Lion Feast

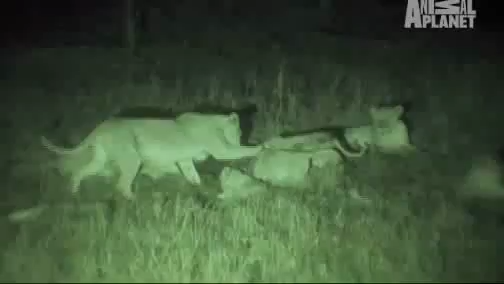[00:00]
Look at how fast they eat. I mean, they just tear this, I mean, they rip it apart. They gorge themselves because they might not eat again for another week. A single lion can survive on as few as 10 kills per year, though it might kill as many as 47 animals.
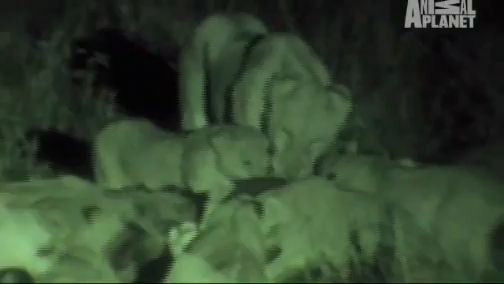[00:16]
If it's a particularly large victim, lions may eat off one carcass for days.
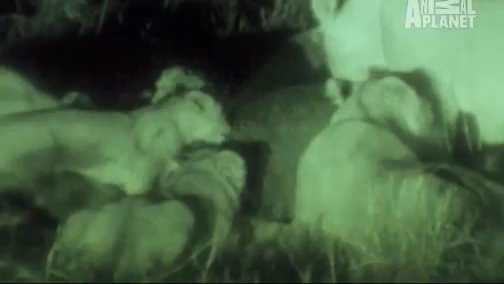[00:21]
With the arrival of the male, a genuflecting female leaves her piece of the kill to the leader. Having not found a hunt in progress, we move on.
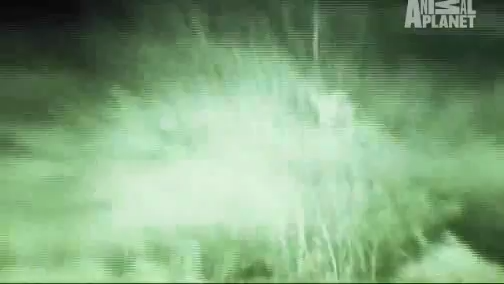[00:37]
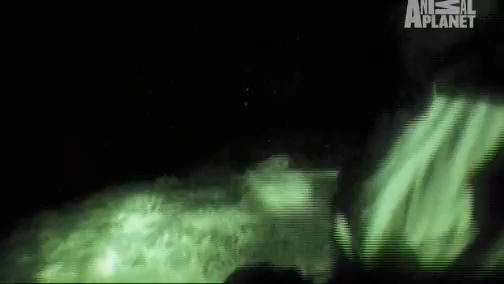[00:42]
But just as we're about to leave the pride behind, Oh, they're stuck.
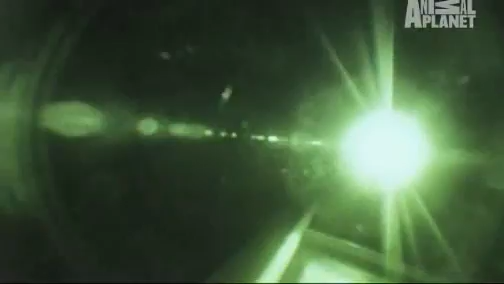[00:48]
Members of our crew find themselves at a dead stop
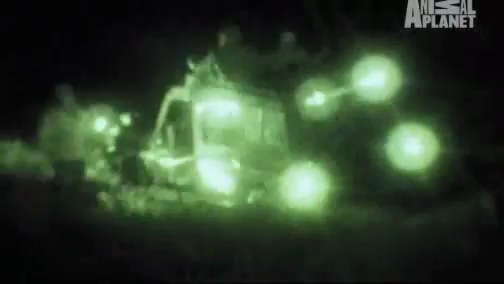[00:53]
and stuck in the muddy earth that covers this region.
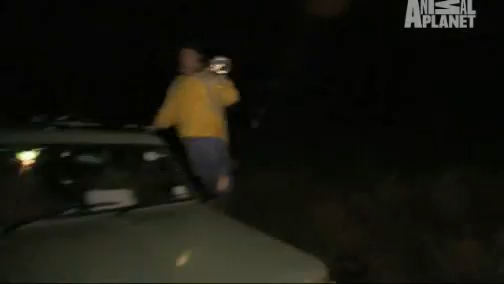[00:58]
What I'd like us to do is just to stay as a kind of group.
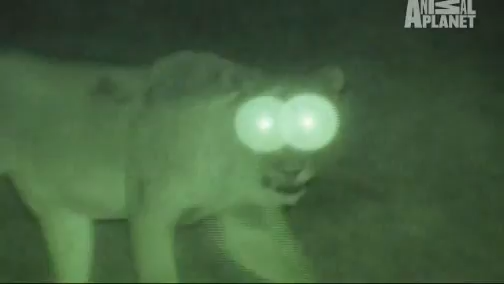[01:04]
But the stuck truck is the least of our problems.
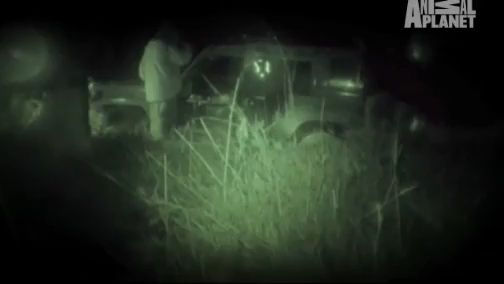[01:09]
It looks like getting out of our vehicles has drawn the attention of a few members of the Hungry Pride.
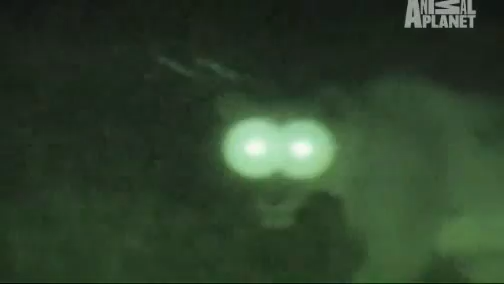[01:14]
Originally, we were chasing lions. We were looking for them.